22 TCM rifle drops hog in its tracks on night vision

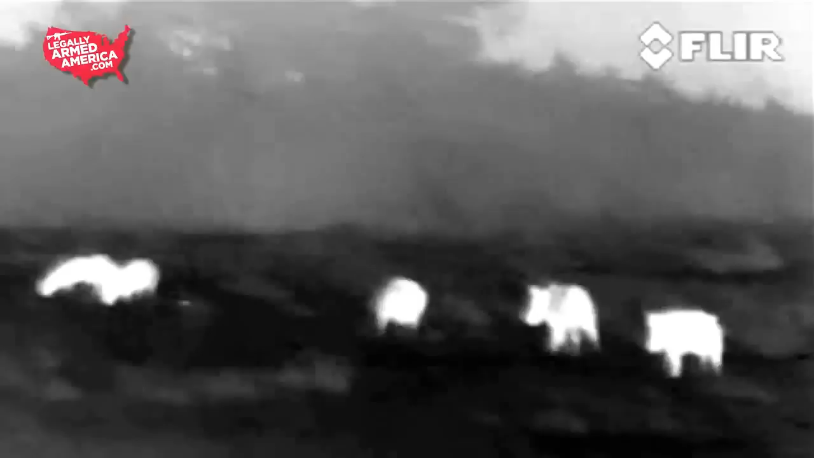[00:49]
These numbskull hogs have a thick head. You've got to put the round where it's going to drop this thing.
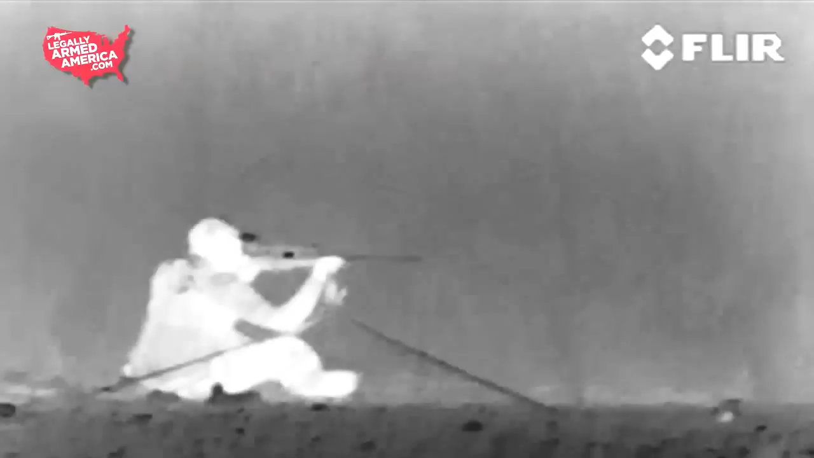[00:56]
Jared saw the shot he needed to take.
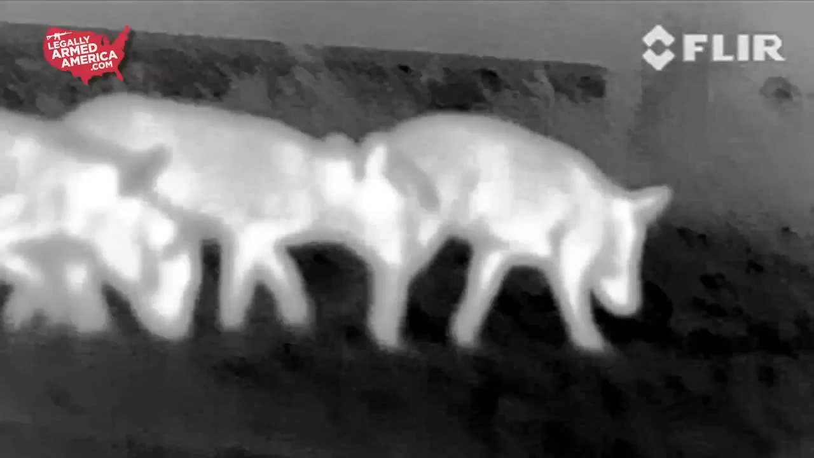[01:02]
Time to thin the herd.
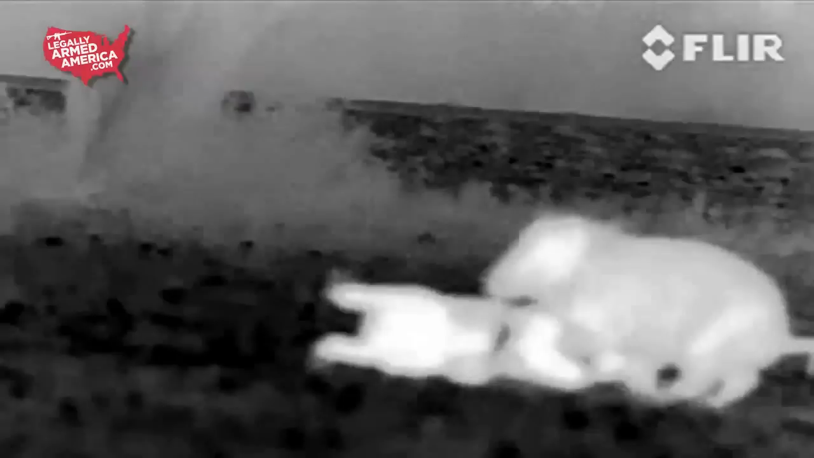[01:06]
Breakfast is going to be good. And done.
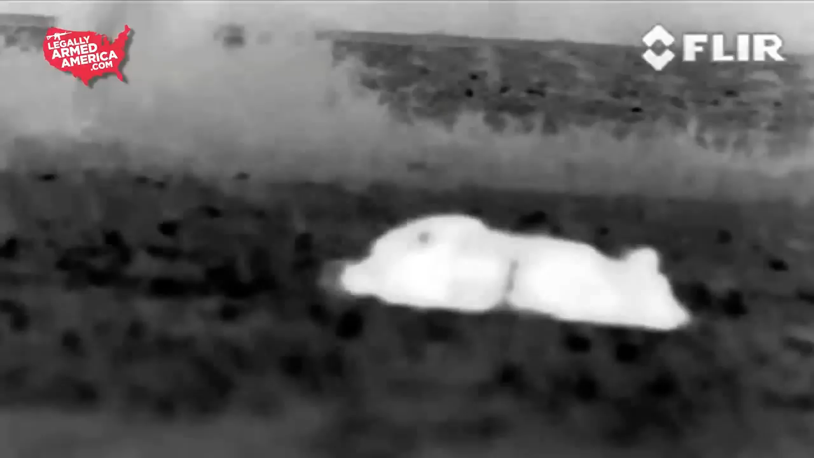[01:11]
Now one of the other cool things about this rifle is,
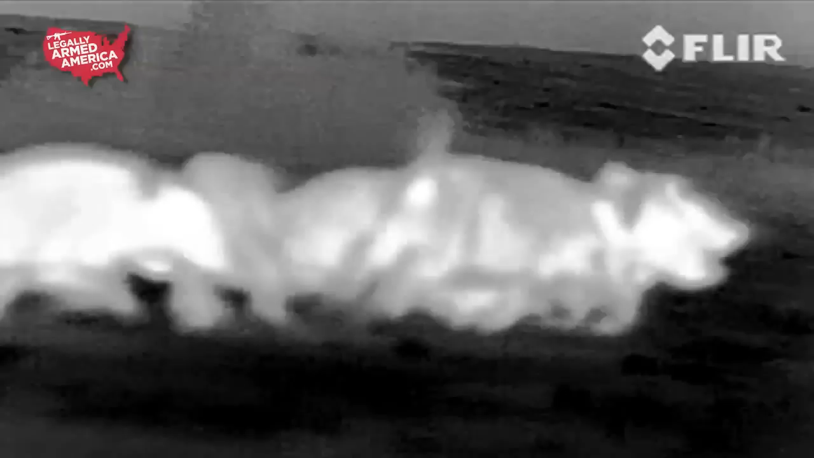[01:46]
Put him down in his tracks. Watch all the other ones run away.
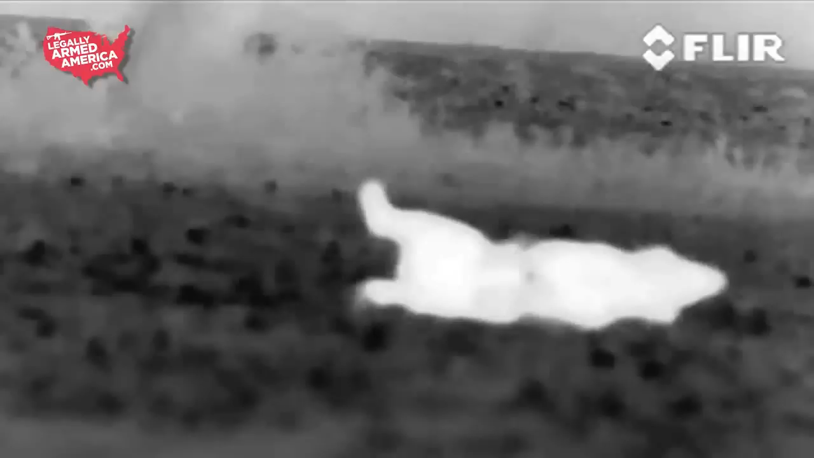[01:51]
He flopped just a little bit and dropped right where he was standing. Good job, Mr. Jared.